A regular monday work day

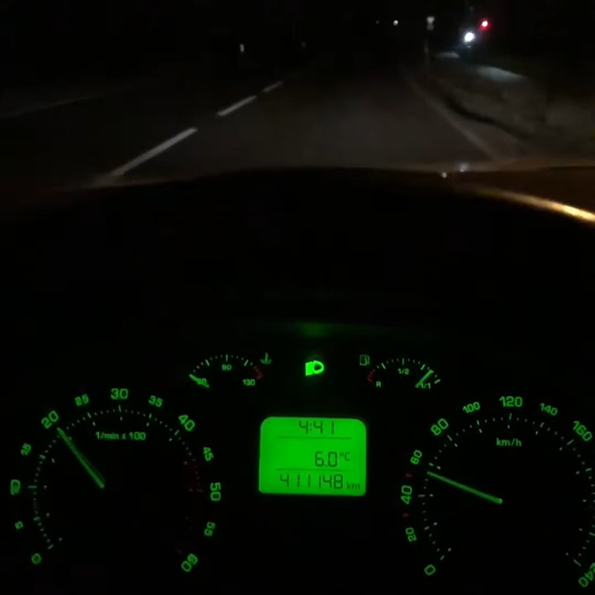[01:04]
As you can see it's 4.41 and we're continuing the journey to Rotterdam. And we have 6.16.
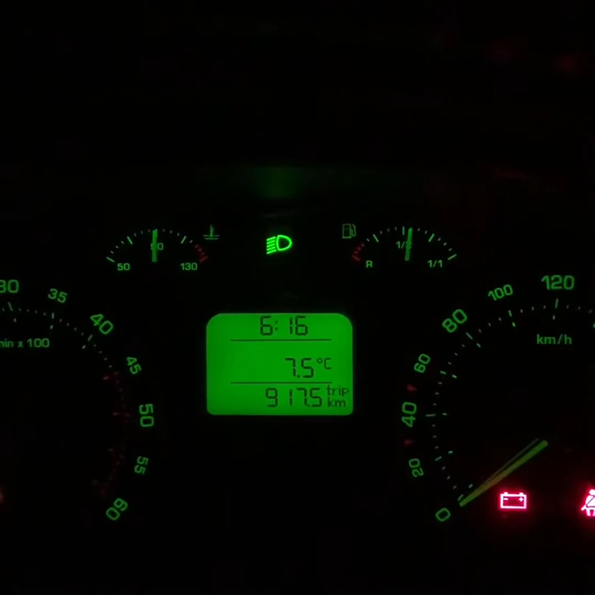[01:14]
I just arrived in Rotterdam at the site where I'll be working.
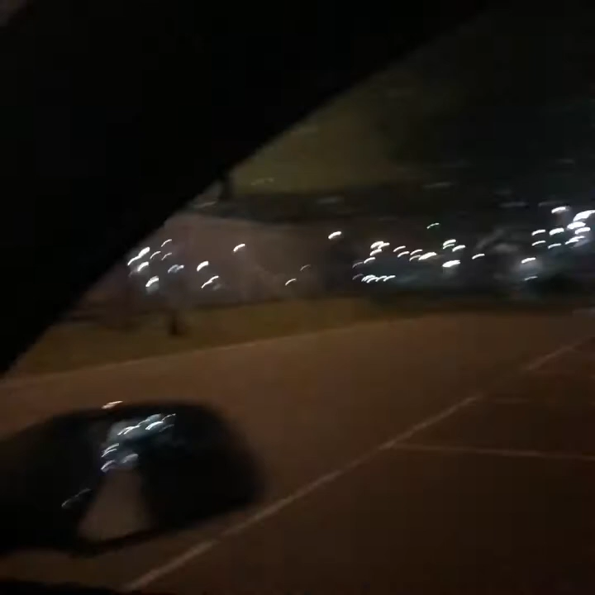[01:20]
Like you see it's a chemical plant. We are providing the signalization for it. And here's where my morning work starts.